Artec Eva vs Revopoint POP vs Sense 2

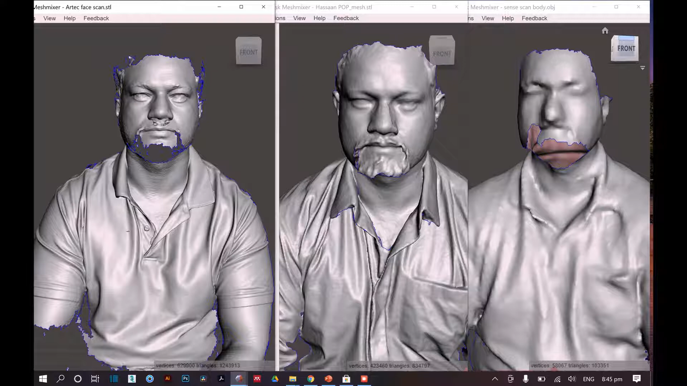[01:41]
these three presented 3d scanners this most left hand side scanner scan is basically from arctic and the
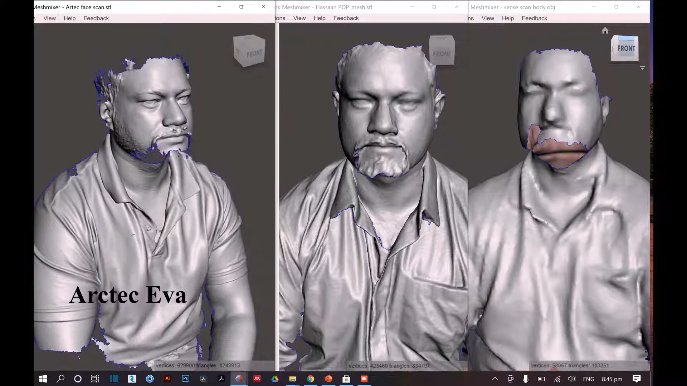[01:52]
middle one is from riverpoint corp and the
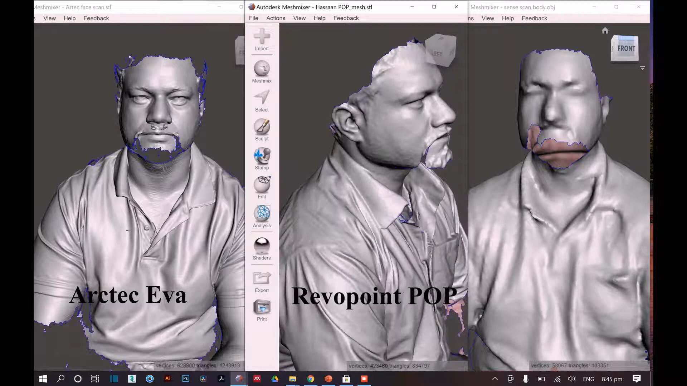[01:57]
right one is basically the sense 2 3d face scanner as you can see from the the first impressions i can see over here that i have numbered it according to the details so i
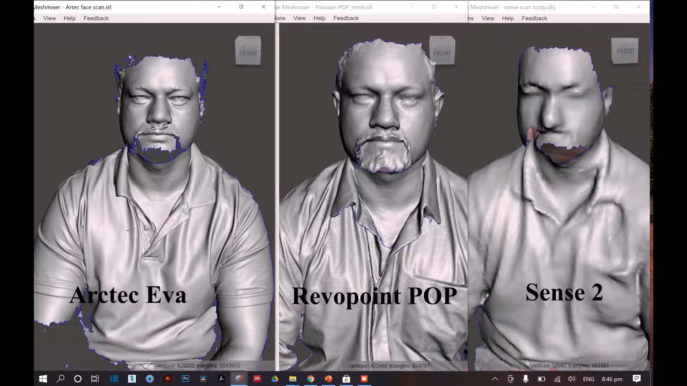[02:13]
personally think so that this is the most detailed scan from arc deck and this scanner is quite good enough although it is so portable and so tiny and so small but still it is actually captured a lot of great details especially as you can see the curves over here from the rods and similarly the things are very much clear and detailed for riverpoint walk and for this scanner which is the sense 2 i don't
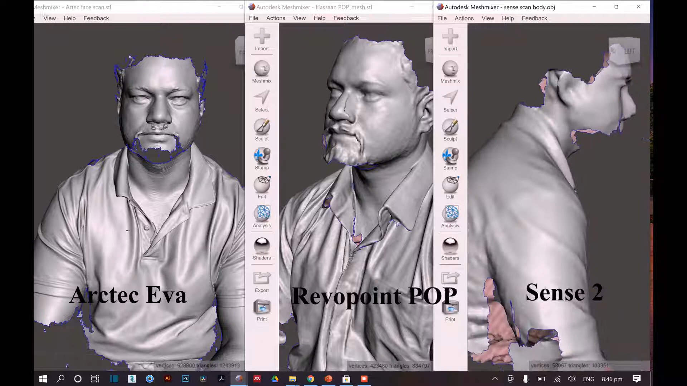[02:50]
see many details over here and i think so that the overall structure is going to be okay but the details are not according to the mark details
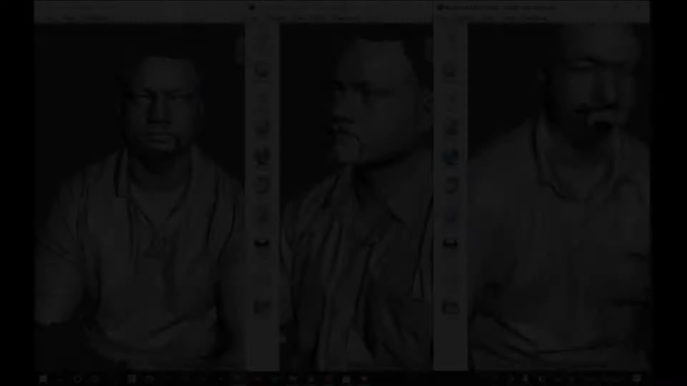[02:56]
is basically about the polygons or vertices count so as you can
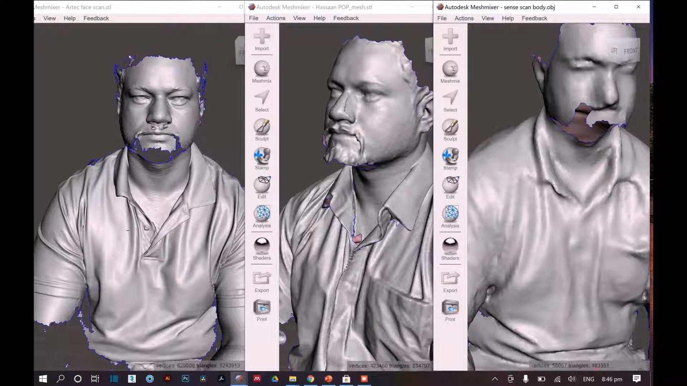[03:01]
see over here the down the bottom part of the screen is it's basically their vertices and triangle counts have been written so for this particular arctic face scan i think so that 1.2 million triangles have been formed and have been captured by using this scanner and as you can see over here it is quite detailed and quite
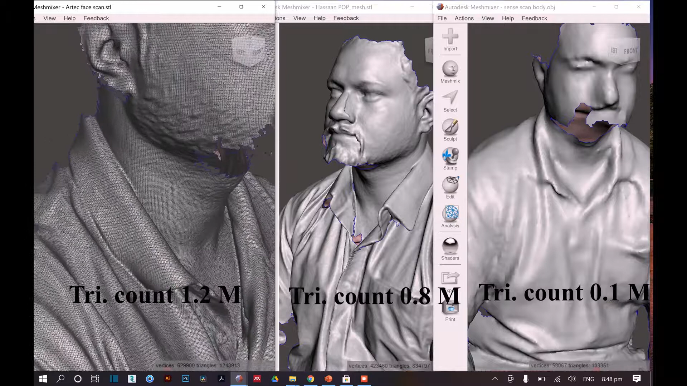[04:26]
especially around the face and uh with the with the clothes as well coming towards the pop scanner as you can see over here the details are quite good but not that much excellent as compared to the arctic ever uh the details are quite good and uh if we just compare the size of this scanner
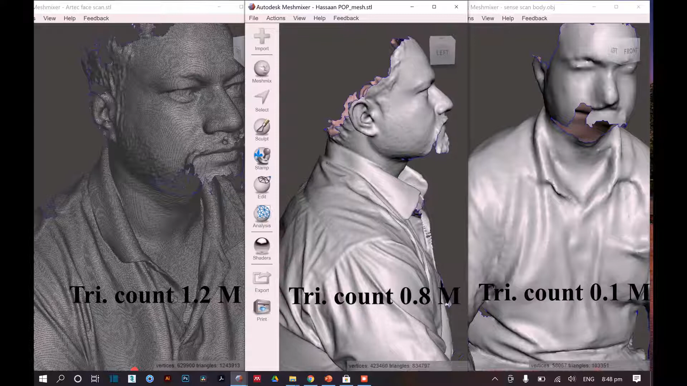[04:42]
this scanner has actually in comparison to their size uh it actually has uh accumulated quite a good detail
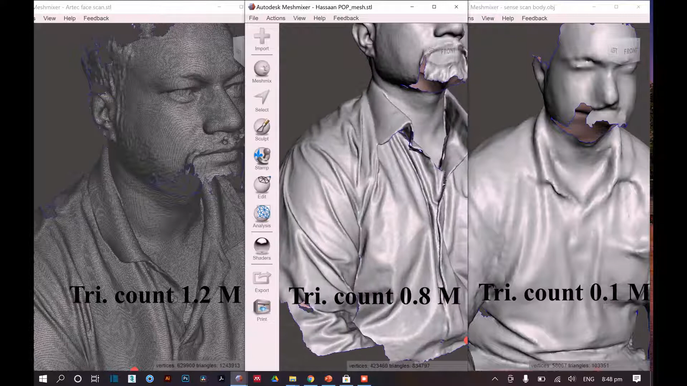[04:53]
especially the curves of the uh cloth and uh the the structure of this the face and all of the features over here and it has actually generated
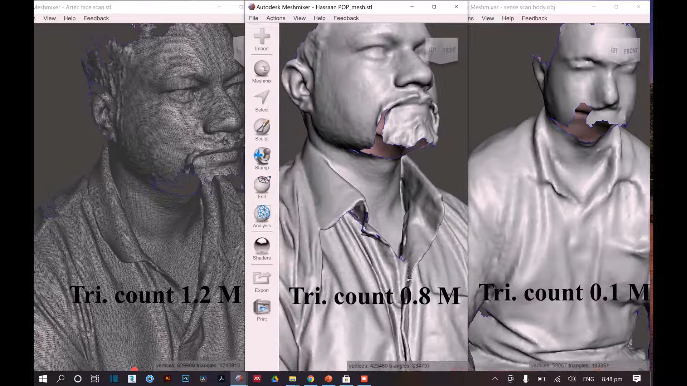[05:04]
this whole mesh by uh by using like 0.8 million uh triangle comes so in comparison to the arc tech this middle triangle count is a little bit lesser but uh if
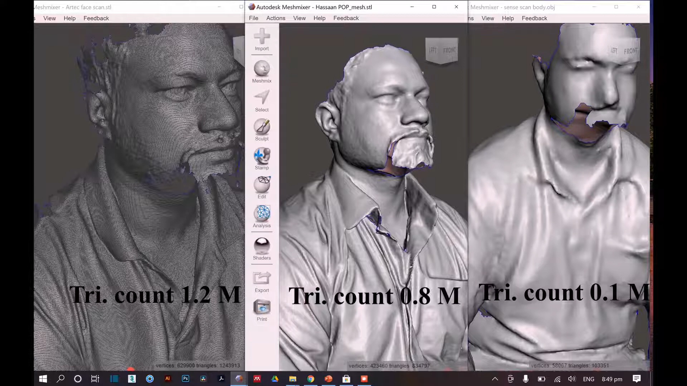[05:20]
we just see the details so i think so for a design work this particular scan can can actually work coming towards the third scan which is by sense
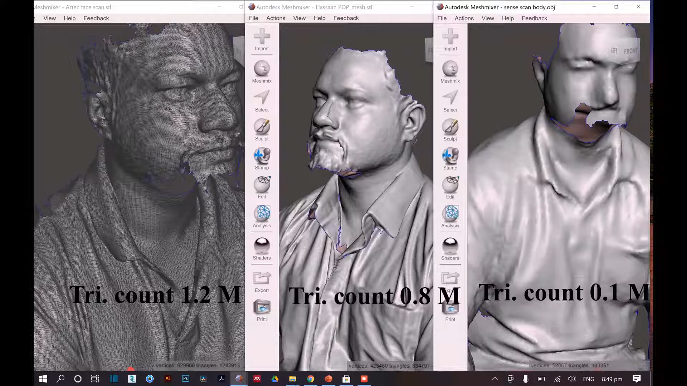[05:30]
2 uh this scan is quite okay for replicating the model but i don't see many applications in terms of design
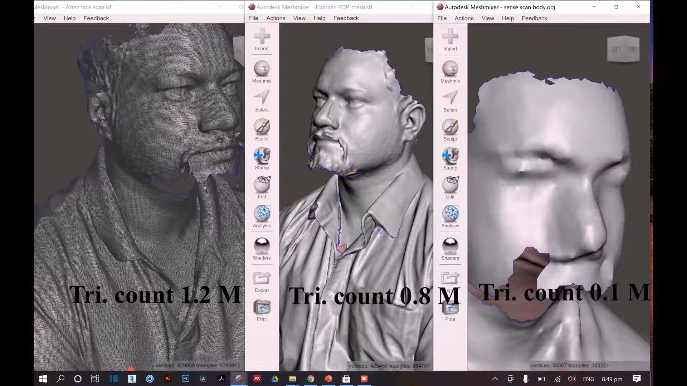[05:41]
in terms of uh taking it out into 3d 3d software if we just switch it on the wireframe view and switch it on the wireframe view
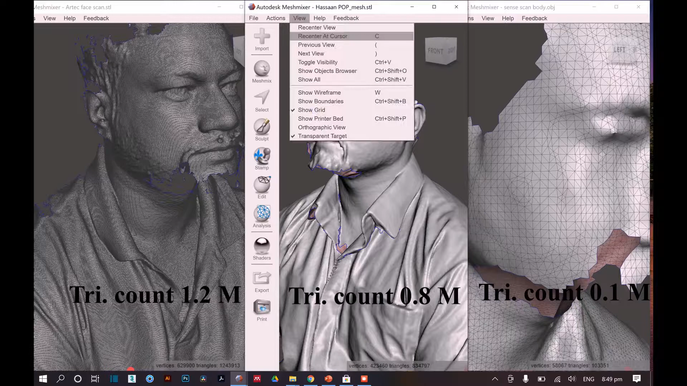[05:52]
over here as well for the pop scanner so you can see the difference of details over here uh between these two scanners so firstly i personally think so that the the more the detailed model will be it will be actually more good and more reliable and accurate while performing some design tasks by using
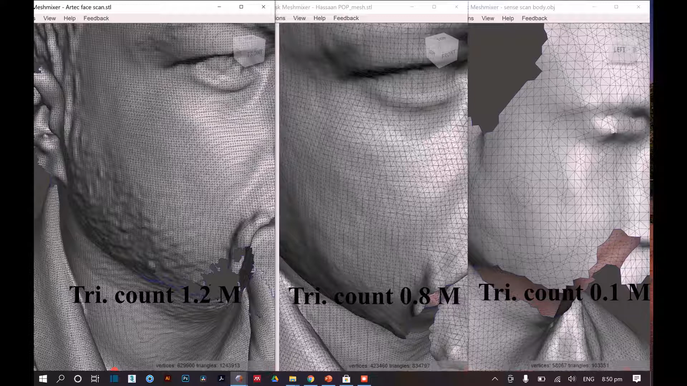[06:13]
any 3d software whether the 3d software is uh rhino or 3ds max or whatsoever the software is i think so the more detailed and accurate polygons